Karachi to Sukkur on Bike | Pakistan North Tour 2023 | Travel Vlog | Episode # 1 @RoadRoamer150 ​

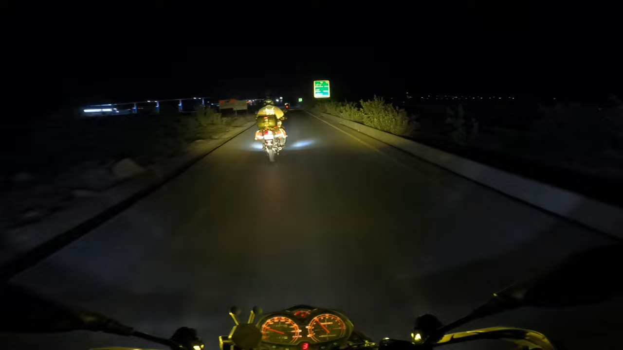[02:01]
और हैदराबाद जो है यहाँ से 93, लाहौर जो है 1190। चलें कोई बात नहीं, चलते रहते हैं, इंशाल्लाह पहुँच जाएंगे। क्योंकि अब जो राइड है वो हैदराबाद की तो है नहीं, वो सीधा इस्लामाबाद की राइड है।
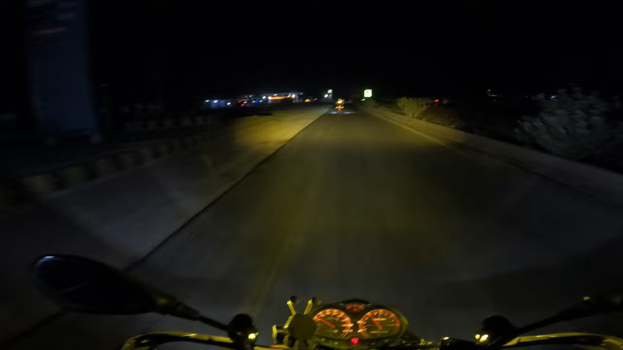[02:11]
हम लोग जा रहे हैं स्कर्दू।
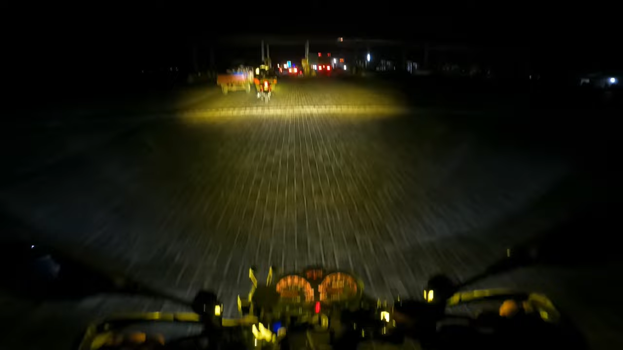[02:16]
तो ये आ गया है जामशोरो का टूल प्लाजा, नेशनल हाईवे अथॉरिटी जामशोरो टूल प्लाजा।